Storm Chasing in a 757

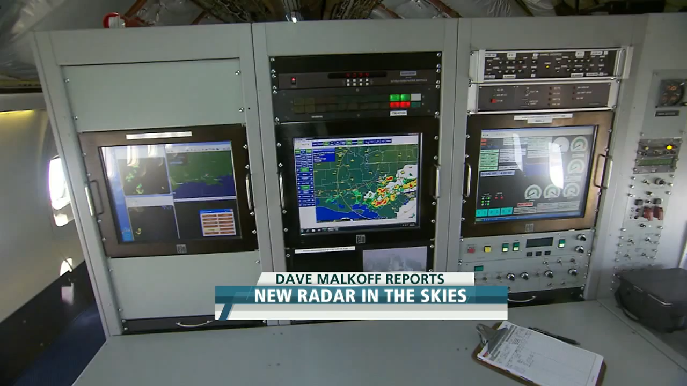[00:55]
I wouldn't fly through this red area here.
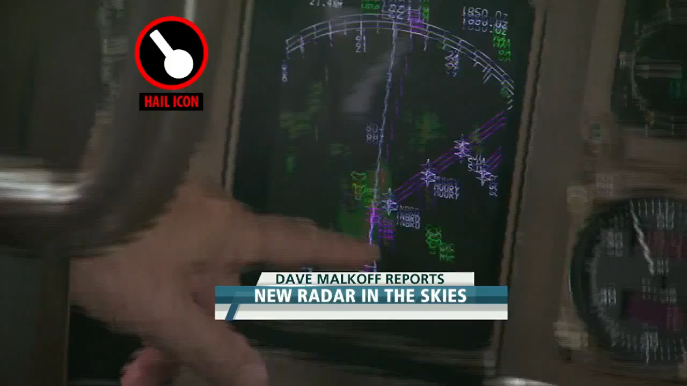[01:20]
This is a reversed comma or whatever it is that's hail.
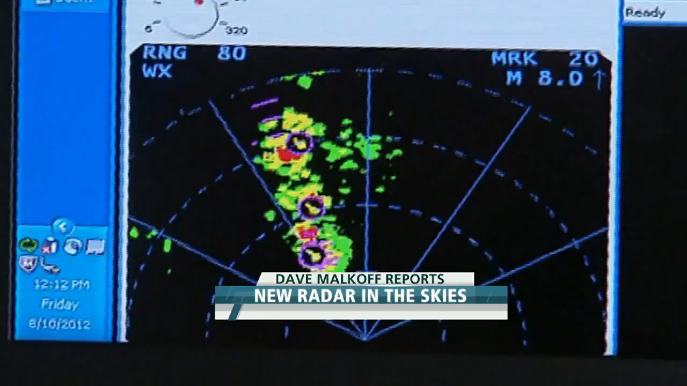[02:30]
You can see there's a reduction. Most of the time you would try and fly over weather.